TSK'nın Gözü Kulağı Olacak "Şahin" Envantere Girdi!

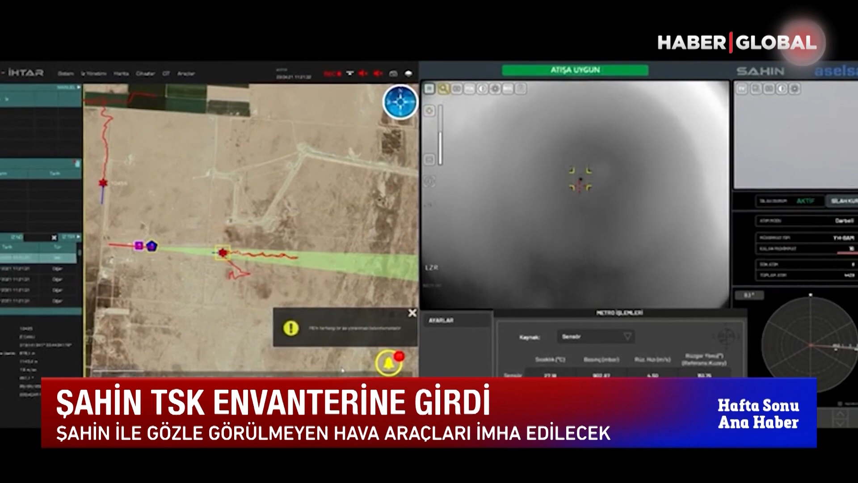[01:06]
Sistem radardan bildirilen konuya yönlendirilerek hedef takip ve balistik hesaplama yapabilme özelliklerine sahip.